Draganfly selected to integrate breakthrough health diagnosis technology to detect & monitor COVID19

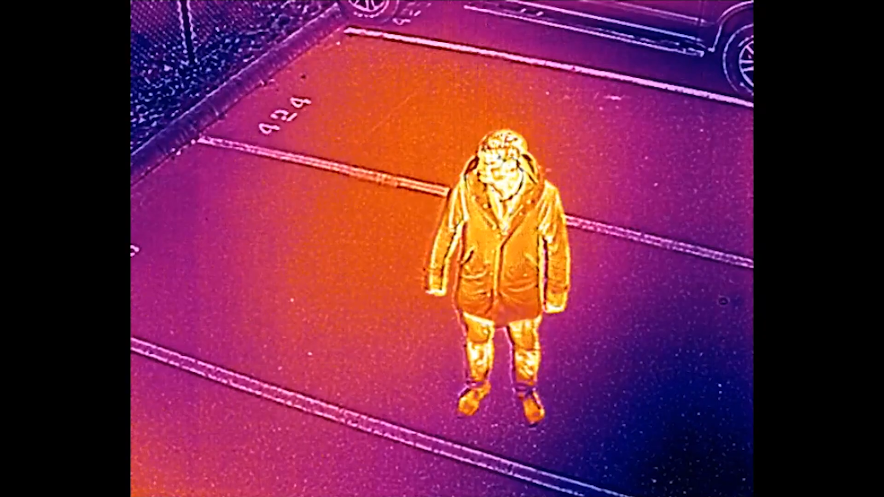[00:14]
This technology can from a distance determine fever which is much different than determining just temperature, cough detection, respiratory rate, heart rate and blood pressure.